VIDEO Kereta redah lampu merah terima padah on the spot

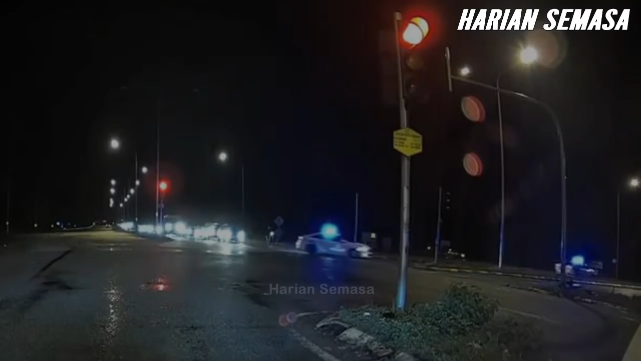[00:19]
Dalam rakaman tersebut, malang nasibnya apabila dua buah kenderaan polis dilihat terus mengejar pemandu terbabit.